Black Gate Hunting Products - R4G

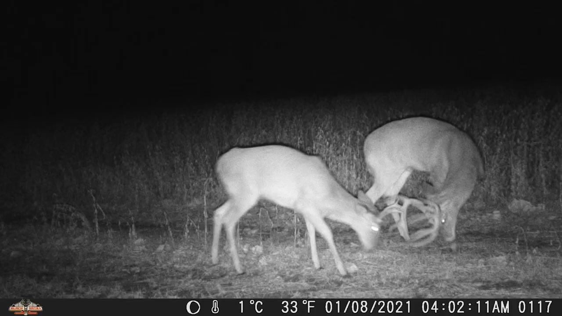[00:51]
No-glow 940nm technology ensures the animals remain low-stress and oblivious to the camera's presence. The proprietary dual lens and dual sensor technology provides sharper images and improved movement detection.
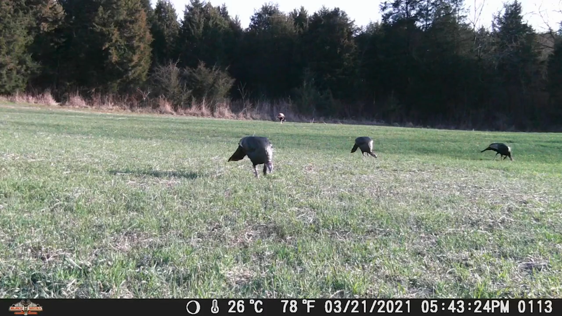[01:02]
Full 1080 HD video, up to 30 megapixel daylight photos, nothing will be missed with the silent trigger speed less than 4 hundredths of a second.
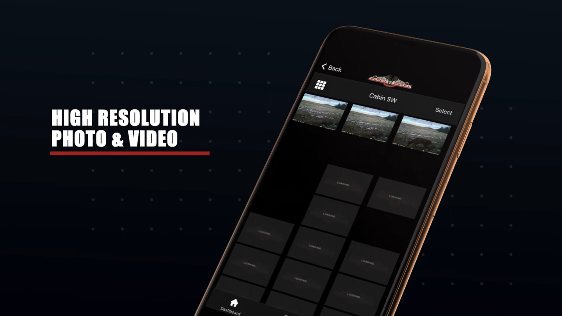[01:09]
Paired with motion blur technology,
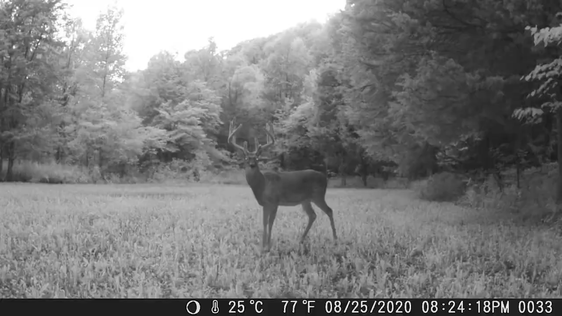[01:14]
the R4G ensures that fast-moving targets will be in frame and clearly distinguishable.